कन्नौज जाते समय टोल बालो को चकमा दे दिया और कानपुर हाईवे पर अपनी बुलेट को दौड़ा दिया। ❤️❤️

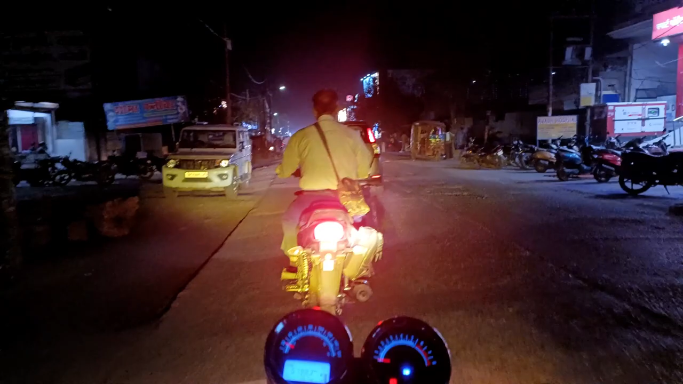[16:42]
कभी ऐसे टाइम था कि यहां पर पिल्कुल सन्नाटा
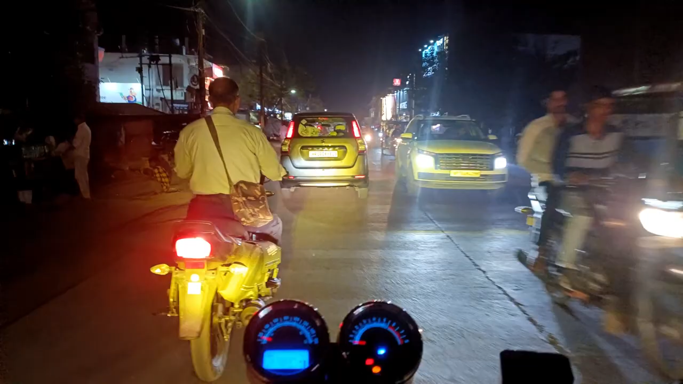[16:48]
रहता था अब देगो रात में इस टाइम पर भी इतनी चाहल पर है की